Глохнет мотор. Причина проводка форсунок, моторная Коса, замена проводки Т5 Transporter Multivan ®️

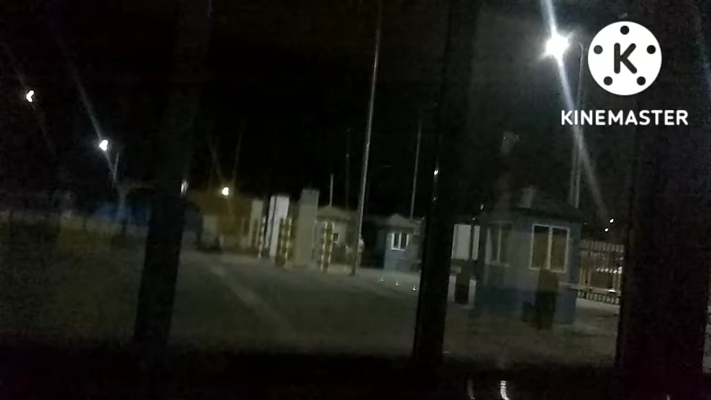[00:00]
нейтральная территория вот коридор между таможнями потом казахская
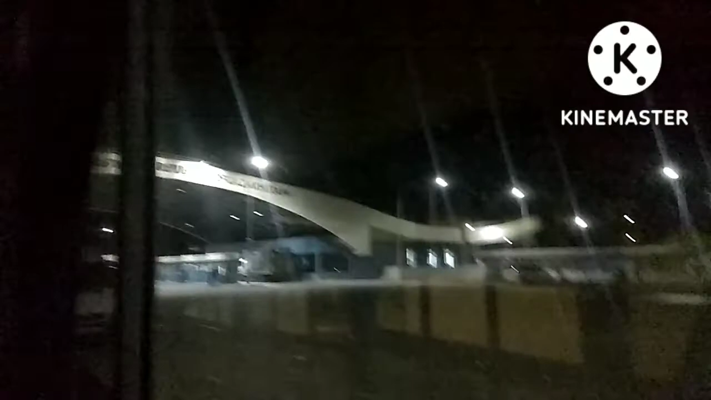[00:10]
сторона
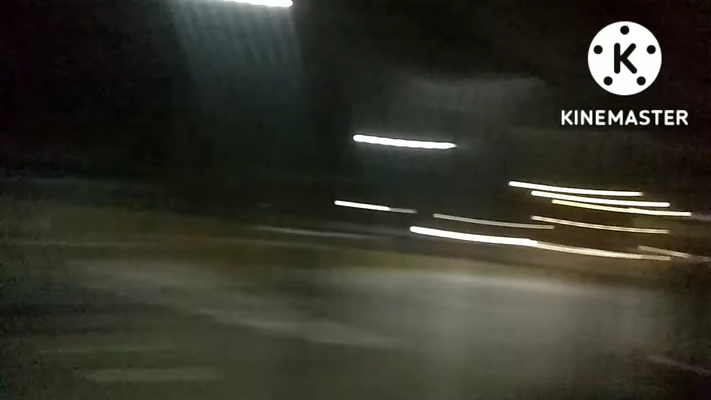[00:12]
здесь киргизская сторона вот такой коридор крытый идем по нему